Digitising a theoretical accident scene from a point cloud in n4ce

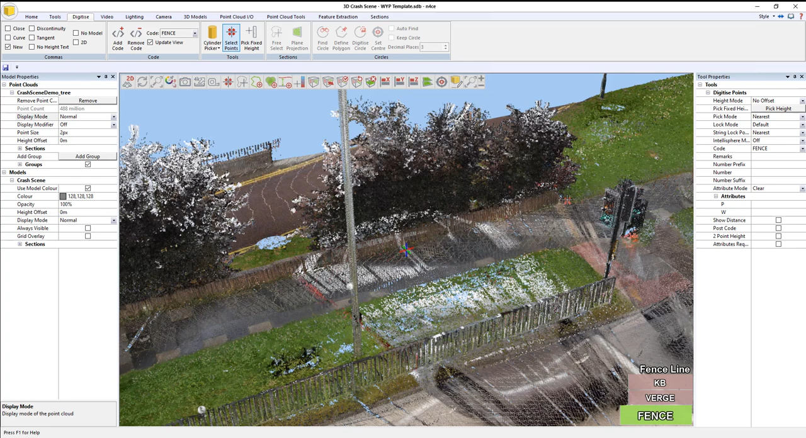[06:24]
As soon as you start a new object, new feature, just press N, and that will automatically enable the tick box there, or you just click it manually with a mouse. We also need to confirm how we're going to, or rather what we're going to lock to. Okay, so when you're picking point cloud data, it's possible that there could be a speck of data between us, or I could accidentally pick something on this lamppost rather than the verge behind, perhaps. So, you have to be careful and make sure that your pick mode is set appropriately. So, nearest, obviously, is going to move, or any detail I click is going to lock to the closest point to the camera.
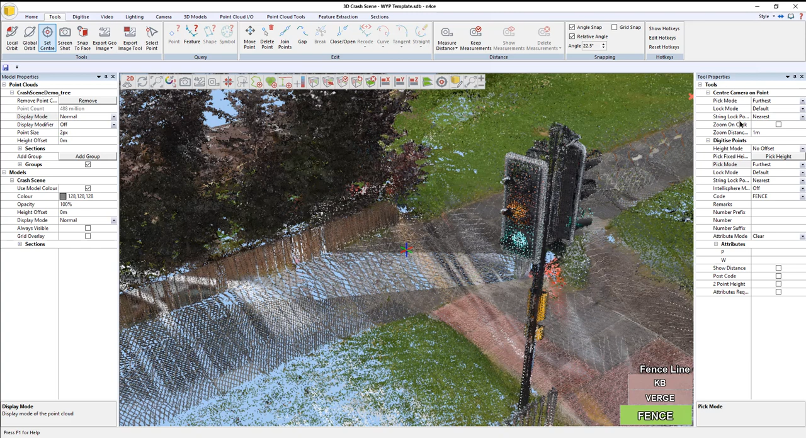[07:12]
If I go to tools and hit set center, it pops this command, it pops the tool above digitized points, because that's now the active tool. And what I'm going to just do is I'm going to say zoom on click and set that to, say, about 10 meters. And then right-click, and that tool counts. So, the reason for doing that is now when I click, it will zoom in for me.
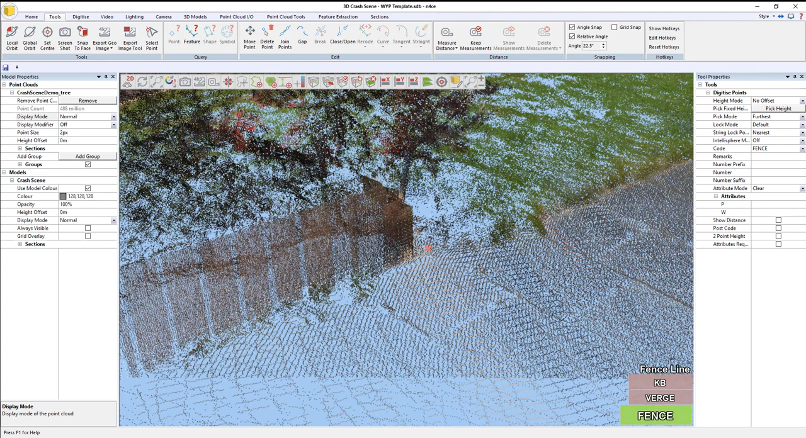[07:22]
Now, maybe 10 was too little, so let's set that to 5.
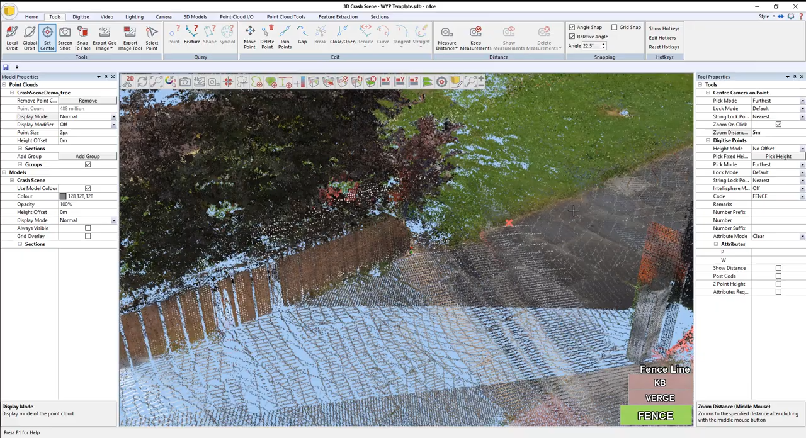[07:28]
So, if I zoom out, do control click, there you go, it zooms straight in.
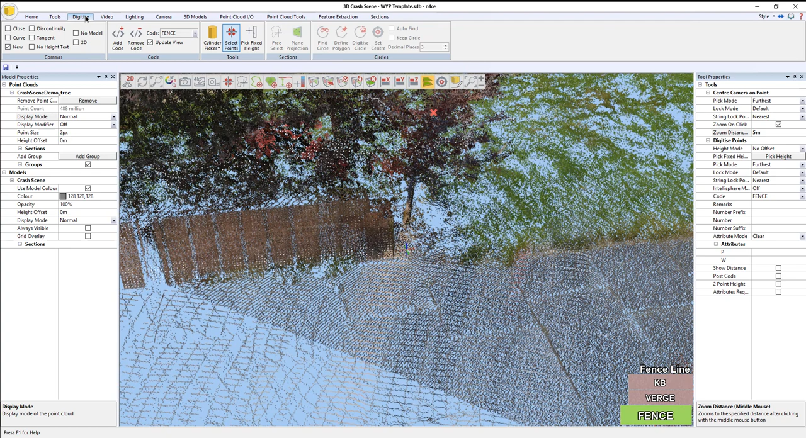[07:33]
So, back to digitize, and for new, that's the first point of my fence. Okay. And now, I just need to pick the next point for my fence.
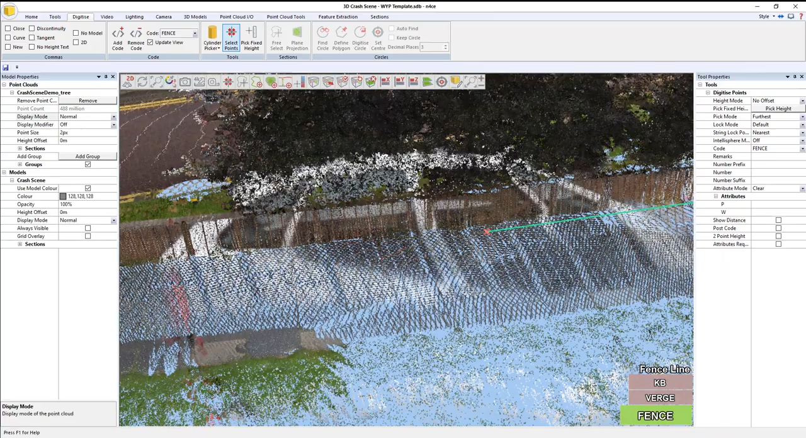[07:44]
So, this fence looks fairly straightish.
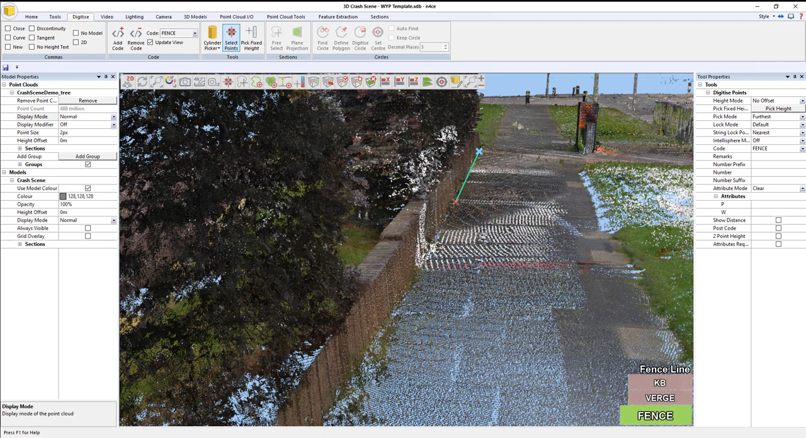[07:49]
So, I'm just going to spin the camera around, making sure I've got furthest enabled.
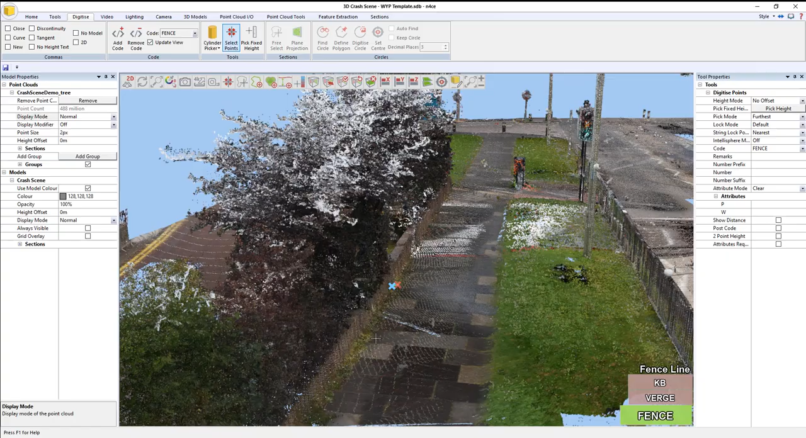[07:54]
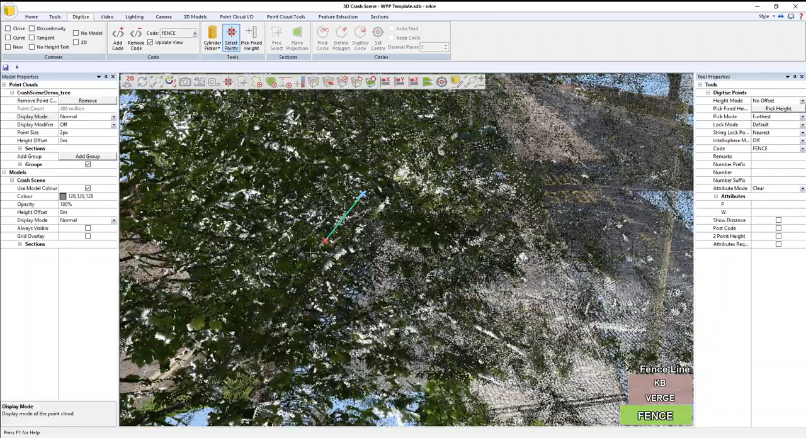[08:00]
Okay, so,
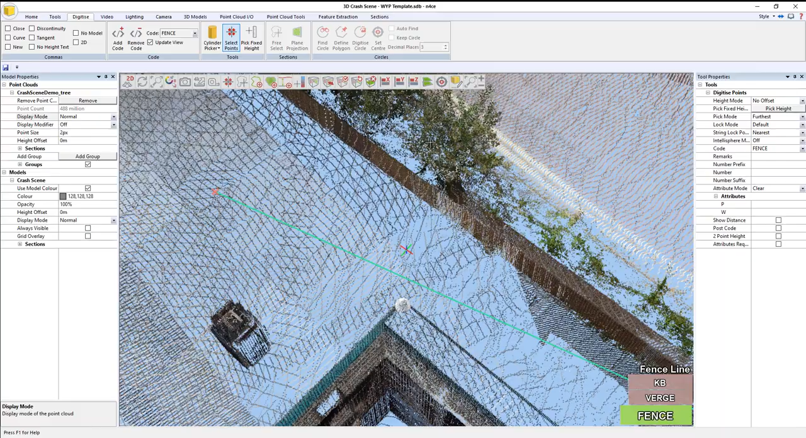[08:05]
here we can see the fence is actually changing direction. And we do have some trees and things in the way, so I'm just going to make life easy for myself.
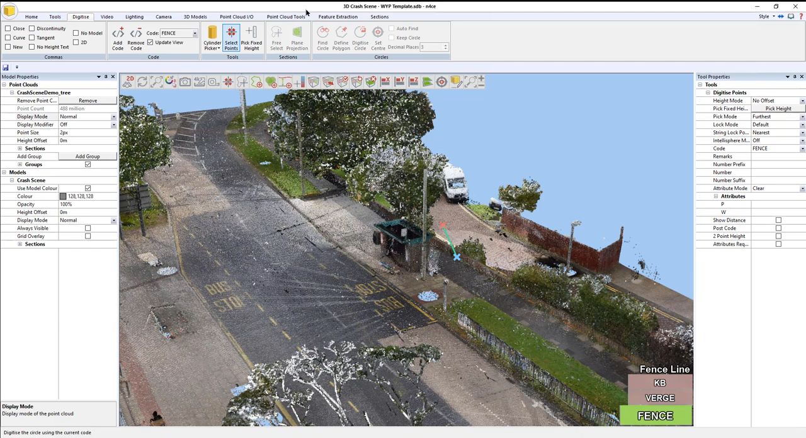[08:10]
And just quickly go to tools, edit box,
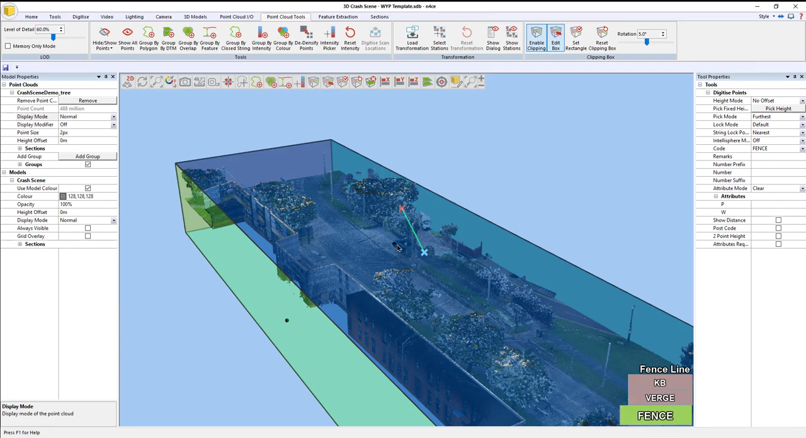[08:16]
and I'm just going to drop that right down to get rid of the trees and anything else in the way.
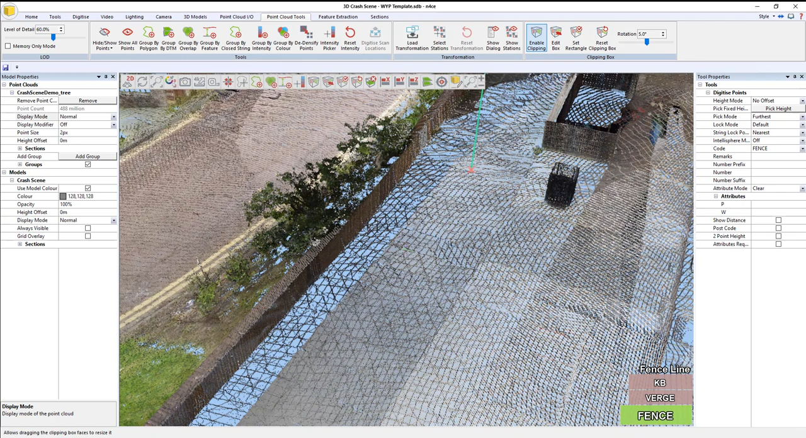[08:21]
So, let's put a point down in there, put a point down there.
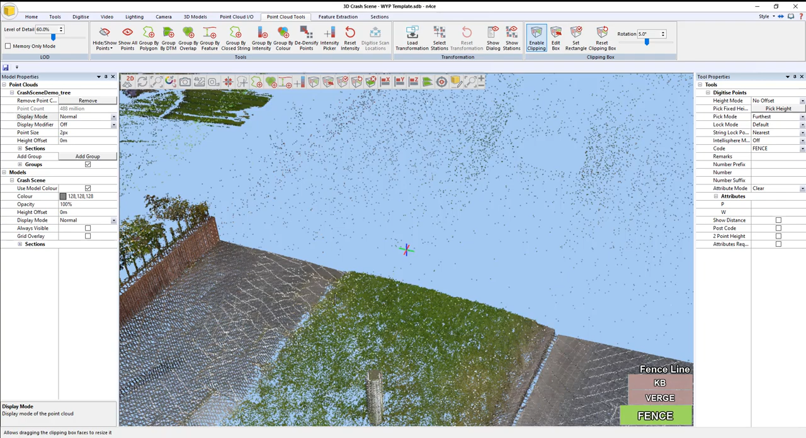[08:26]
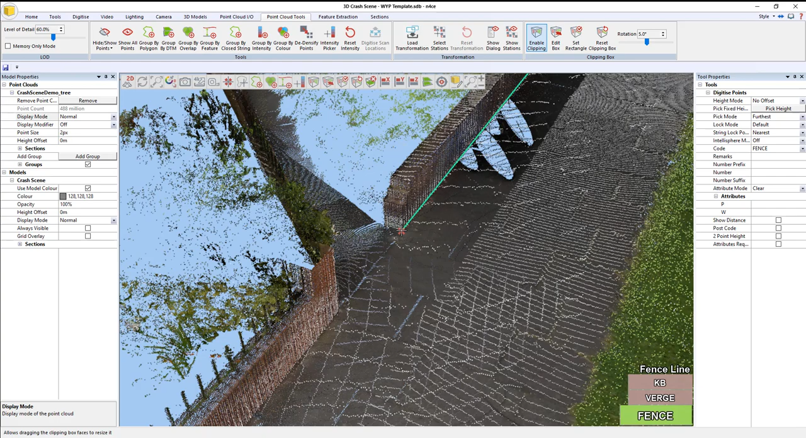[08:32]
Okay, now, there's a gap in the fence there, so I'm going to put a point there, put N for new, start again here. So, that I can see what I've been doing,
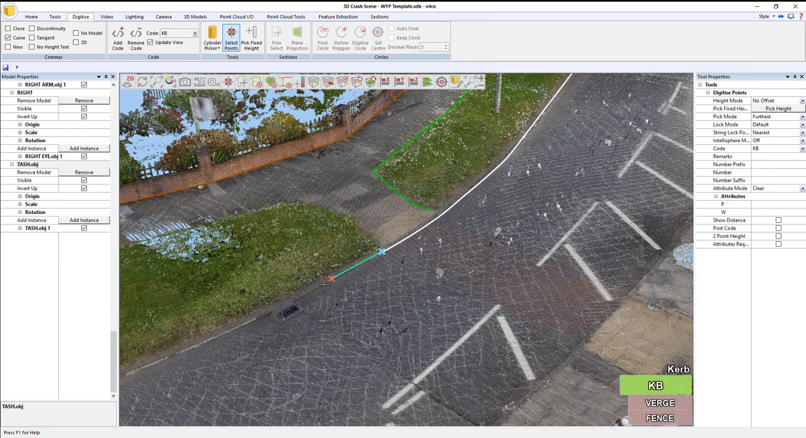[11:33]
after starting a tangential curve, to keep curving.
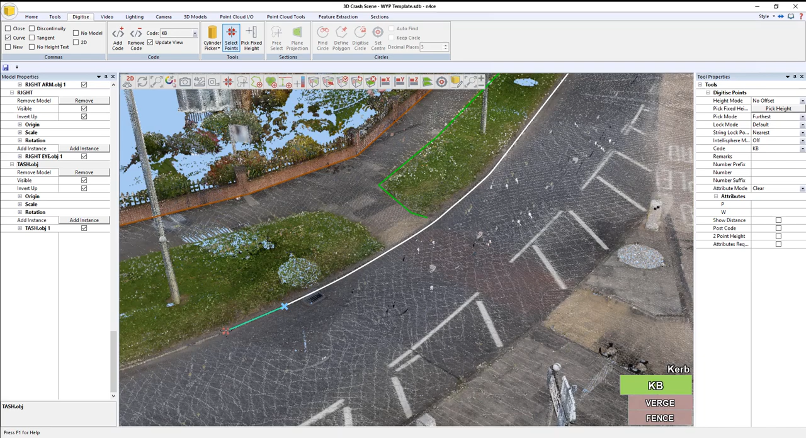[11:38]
That's probably far enough, so I can just right-click to cancel that.
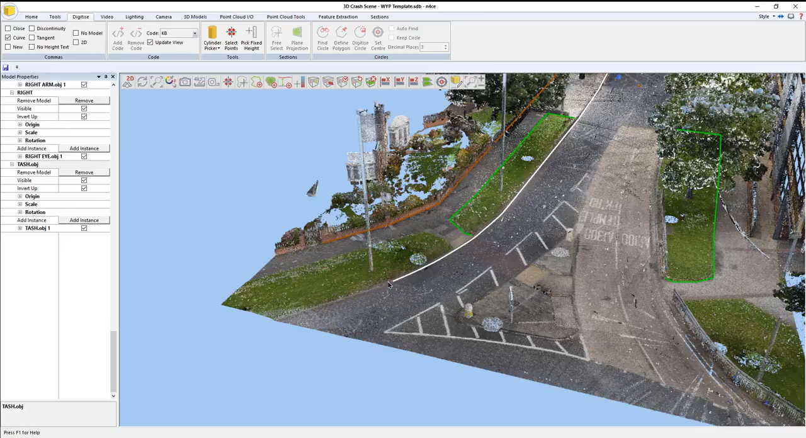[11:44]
All right, so we've got the curve now, we've got the verge,
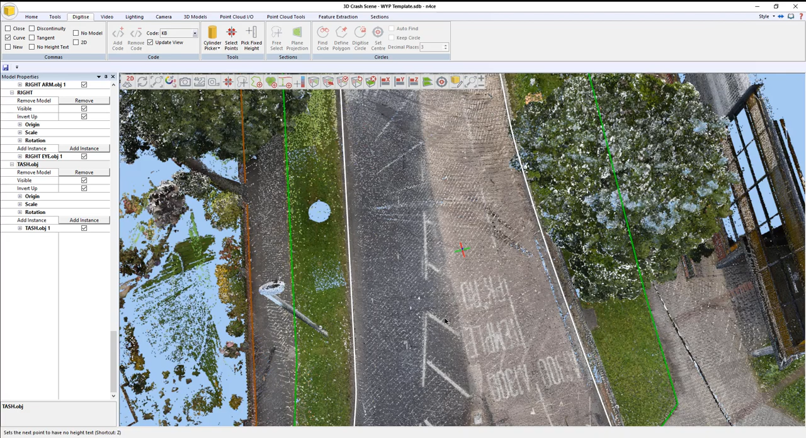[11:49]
we've got railings in here, though, so we'll go back, we'll pick up the railings.